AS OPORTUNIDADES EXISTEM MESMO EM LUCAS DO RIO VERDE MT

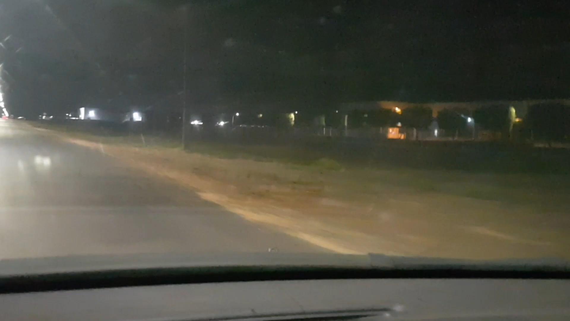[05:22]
Tô voltando agora do trabalho, resolvi filmar um pouco aqui, indo pra casa pra vocês. Como faz tempo que eu não passo vídeo. Então hoje vocês me acompanharam na vinda, nós trocamos uma ideia e tamo me acompanhando agora também na ida pra casa, gurizada. Olha só, estamos passando aqui na BR-449, certo?
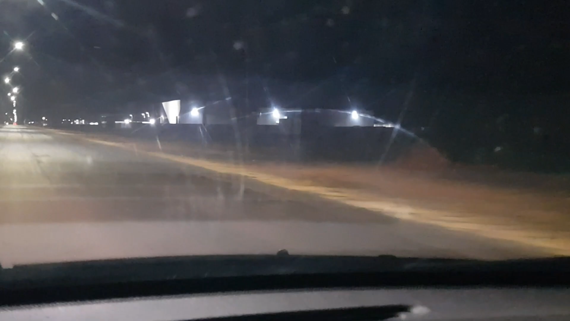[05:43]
Rapaz, esqueci de abastecer esse trem aqui, rapaz, tá na reserva. E tô apelando aqui pra chegar em casa de boa, pra não dar nenhuma treta, mas se der vocês vão me acompanhar aí. Beleza, galera? Isso que vocês estão vendo aí, galera, todo luminoso ali, ó, é um armazém chamado Confrio. Aí é armazenamento de grão. O pessoal fala que tem várias outras coisas que armazena aí,
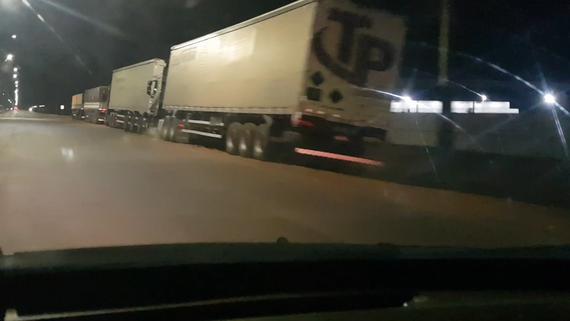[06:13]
mas até onde eu sei é grãos, beleza? Os caminhão tudo encostado aí, guardando acho que amanhã pra dar entrada na empresa, certo? Aí desse lado vocês estão vendo aqui essa BR aqui, galera, ela é bem iluminada, tá? Eles iluminaram ela bastante aqui. Você vê que a cada pedacinho, acho que a cada 10 metros dela aqui, ou menos, acho que a cada 8 metros, não sei bem exato, mas tem uma luminária, né?
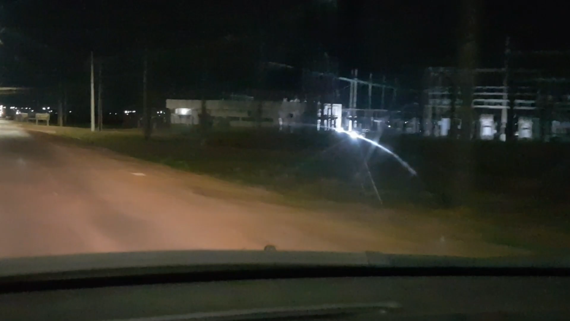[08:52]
Mas o legal que vocês vão ver agora, acho que dá pra enxergar bem, bem de boa. Olha só, toda essa parte aí é a cidade de Lucas do Rio Verde. Tá vendo que ela tá bem luminoso de um lado a outro ali? São as lâmpadas acesas, dos postes, das casas e tal. Pois é, tudo isso aí é a cidade de Lucas, galera.
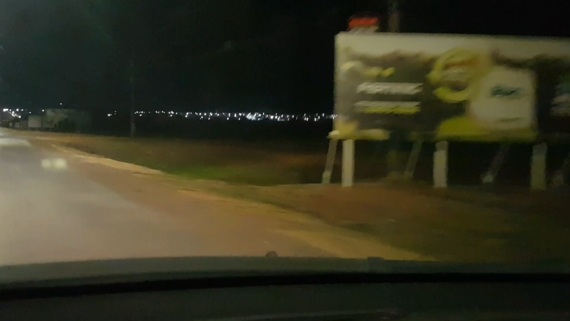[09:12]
Então à noite eu gosto de vir aqui e olhar. Quando eu passo por aqui eu olho e vejo essa cidade bacana e tal. Entendeu? Bem legal. E aqui, galera, tem vários pontos bacanas, assim, sabe? A cidade é bem elaboradinha, bem bonitinha, bem organizadinha, entendeu? Tem seus defeitos, suas falhas, mas é tudo muito bem organizado, tudo muito bem bonitinho, né, em comparação a outras cidades aí.
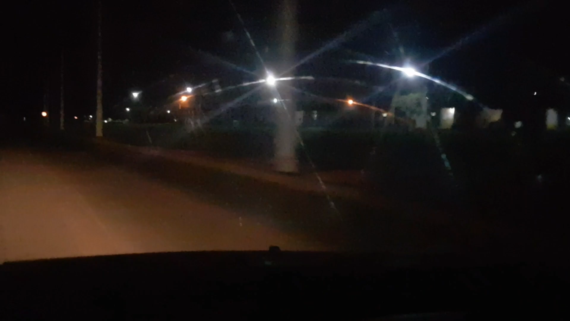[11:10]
Agora que vocês estão vendo esses postes aí, ó, pois é, esses postes aí provavelmente, eu ainda não sei, tá, galera? É uma suposição. Provavelmente vai ser instalado as luminárias para deixar essa parte aqui do bairro, essa entrada, essa avenida aqui,
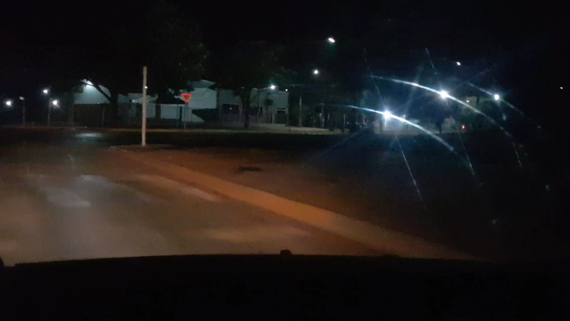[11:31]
para deixar ela mais luminosa, né? Para deixar ela mais, até por questões de segurança também, né? Então essa parte aqui do lado esquerdo vocês não vão conseguir ver, porque tá, não consigo tirar agora o celular dali que eu tô dirigindo, né? Mas do lado esquerdo ali, você vai ver que é só mata. A pra cá é só mata, só matagal. Você não encontra mais nada fora matagal, entendeu? É só mata.